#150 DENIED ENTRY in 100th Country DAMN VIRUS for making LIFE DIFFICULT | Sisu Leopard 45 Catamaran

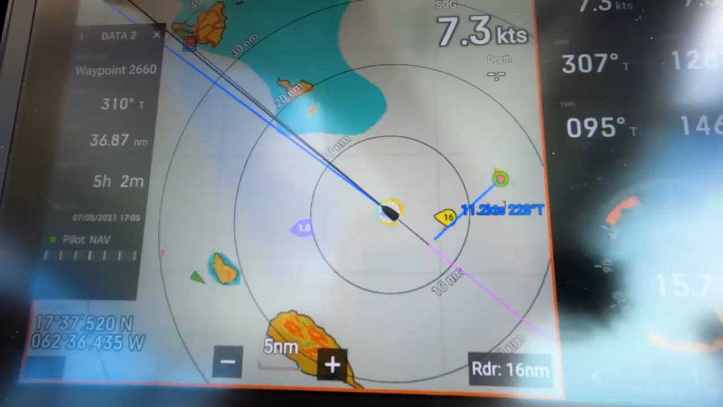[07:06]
And the way I did it was, I go to my radar screen, and then I go to settings over here,
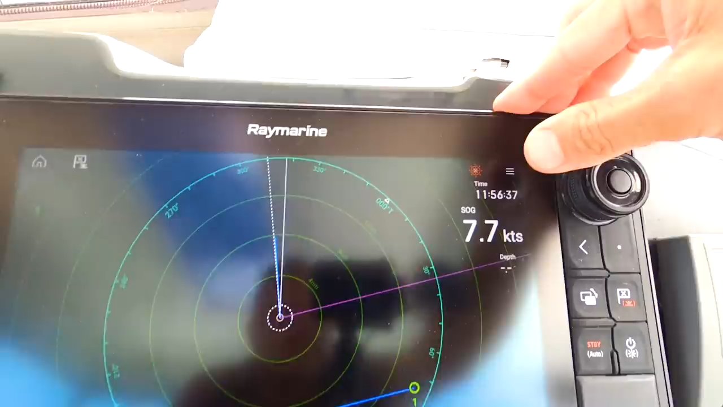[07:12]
and I select weather.
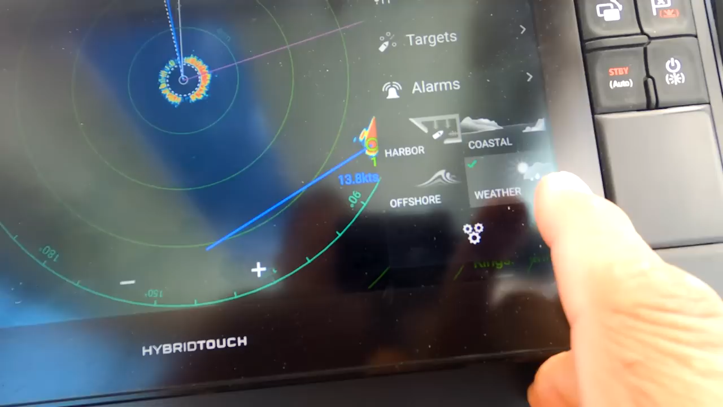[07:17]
And I want you to select weather, you can see the clouds over there.
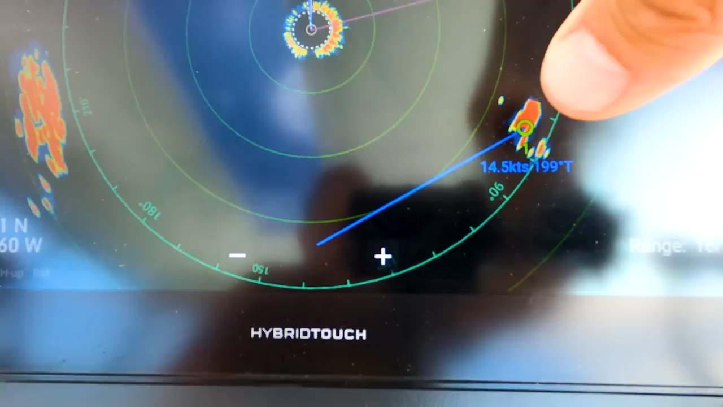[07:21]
If you select it, for example, offshore,
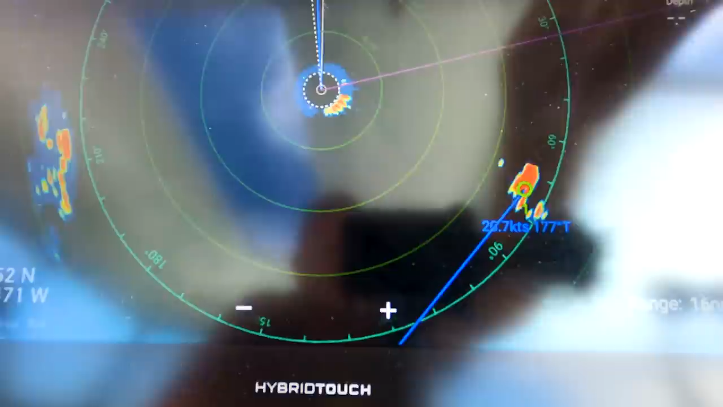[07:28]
then you will see it will disappear or get very small, you see.
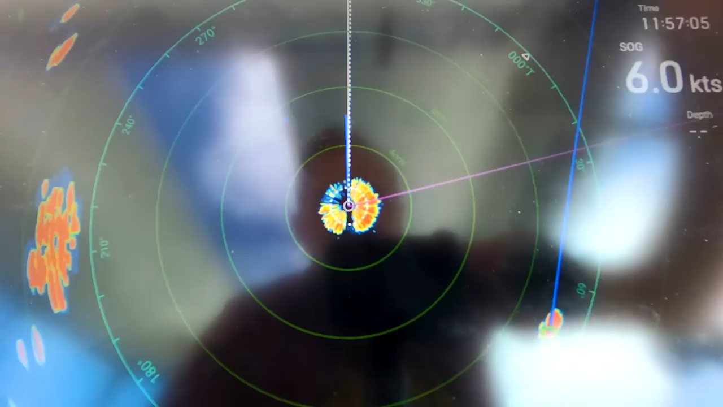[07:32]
Then what I did was, I put a tracking, so you can just put something there and say, acquire target, and we have got the target there.
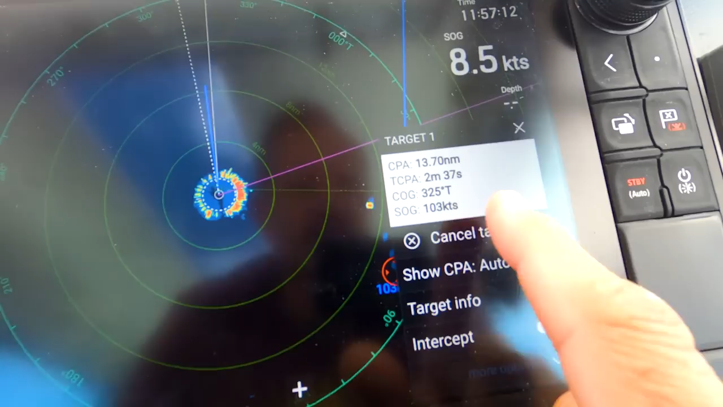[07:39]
So, just say, acquire target,
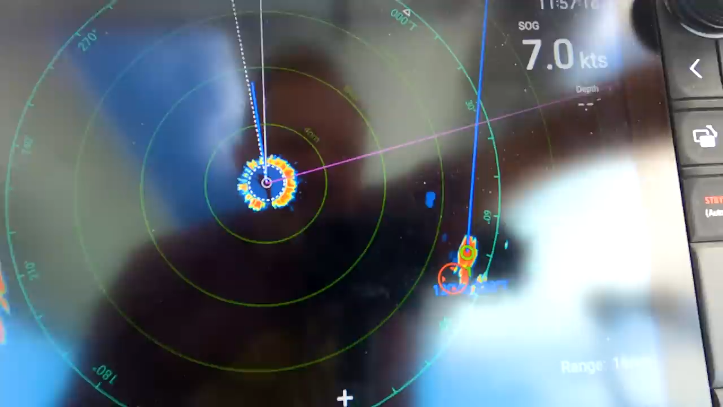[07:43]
and then the radar will tell you the direction, and how fast it goes. It's not accurate, because it's a big storm cloud.
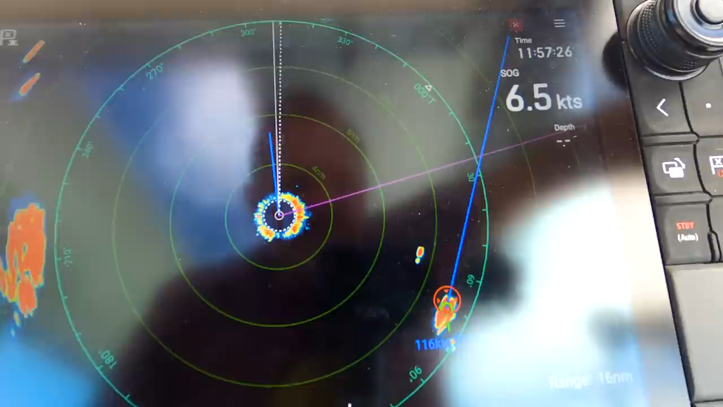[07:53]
So, it picks up whatever is inside, or the biggest mass it can get inside.
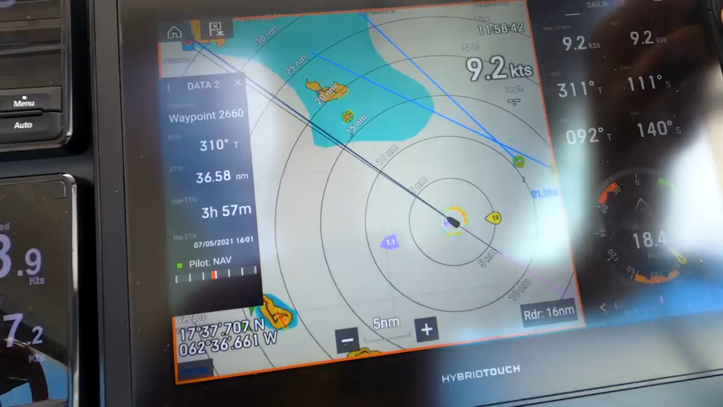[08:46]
So, now I can see those two, is tracking more or less in the same direction as we go.
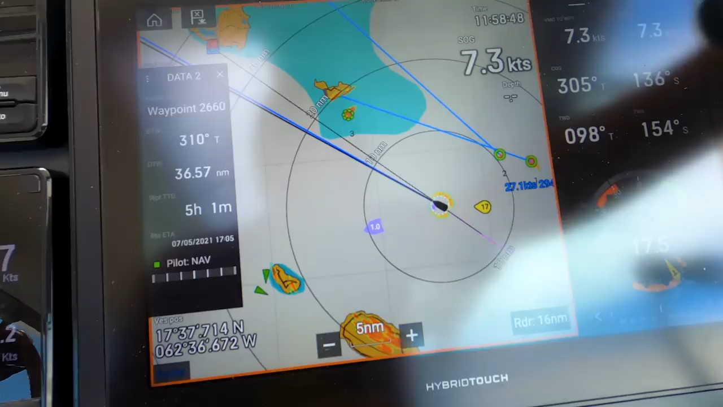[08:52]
So, they will definitely overtake us very soon. So, I'm going to, I'm going to bring down a code D.
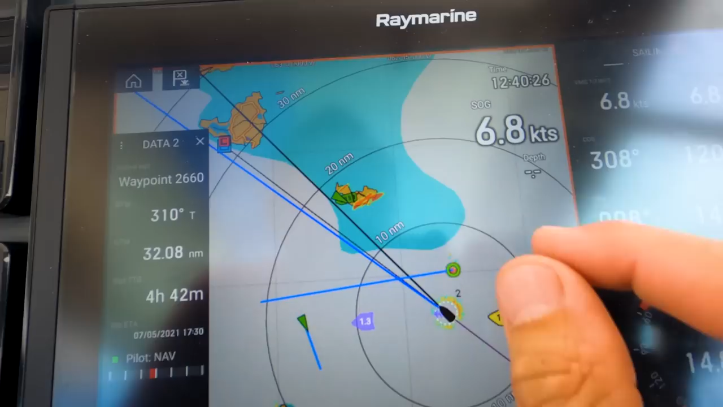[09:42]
There's not much left. And it looks like it's going to pass in front of us.
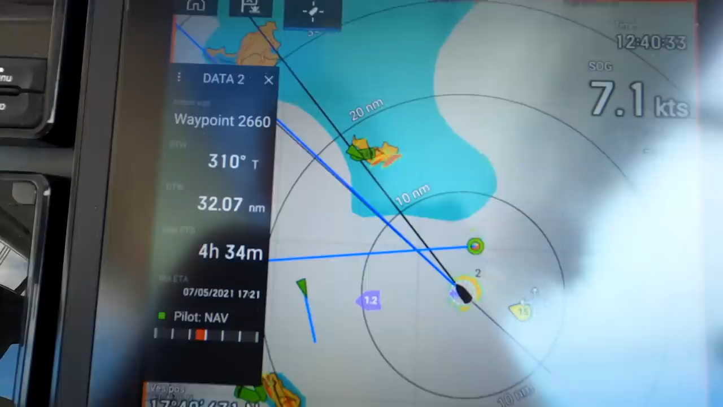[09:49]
And that one in front there is already gone. You can actually see now the islands quite well.